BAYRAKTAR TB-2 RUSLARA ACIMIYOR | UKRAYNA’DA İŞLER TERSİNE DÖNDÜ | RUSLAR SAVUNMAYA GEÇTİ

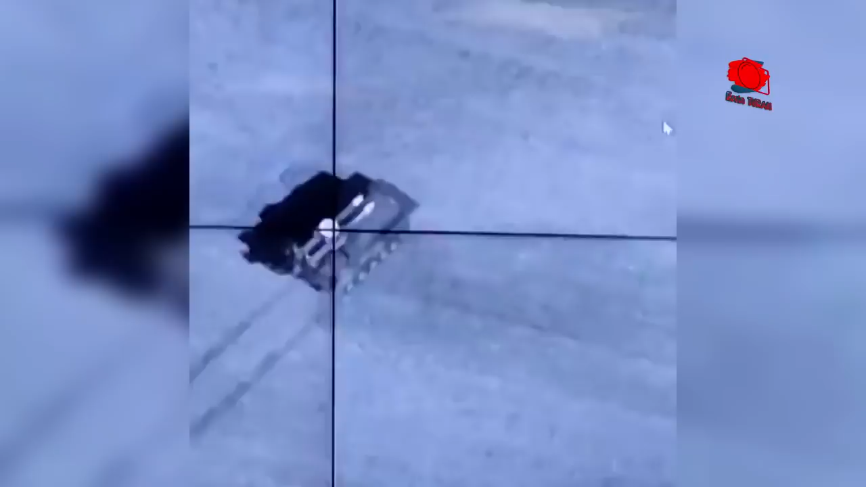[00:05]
Ukrayna Silahlı Kuvvetleri'nin hizmetinde bulunan Bayraktar TB2 silahlı insansız hava aracı, Rus silahlarını yok etmeye devam ediyor.
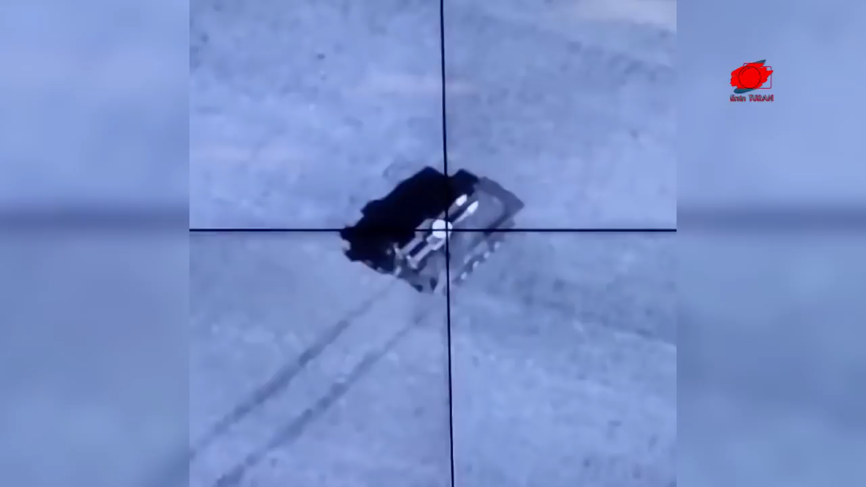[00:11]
Ukrayna Silahlı Kuvvetleri tarafından paylaşılan görüntüde, Bayraktar TB2 Rus ordusuna ait bu iki hava savunma sistemini imha etti.
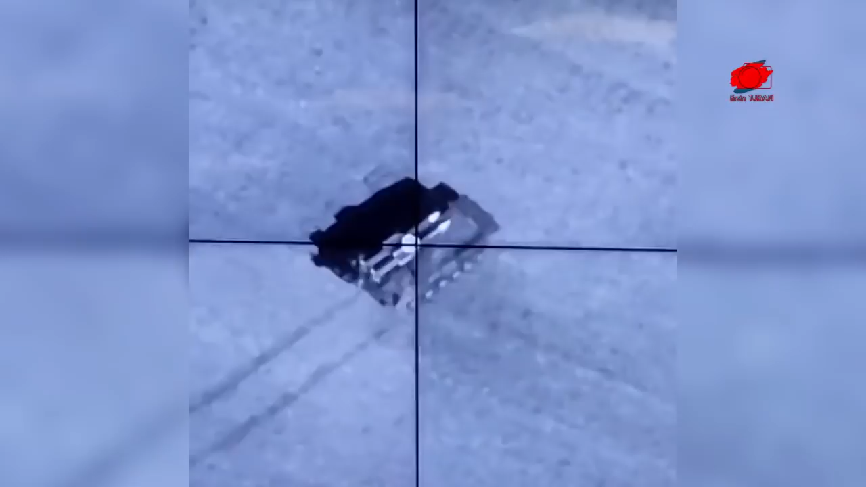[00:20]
Ukrayna ordusu kısa süre önce de yine Bayraktar TB2 ile Rus ordusuna ait 6. zırhlı alayı ve birkaç Rus askeri aracının imha edildiği görüntüleri yayınlamıştı.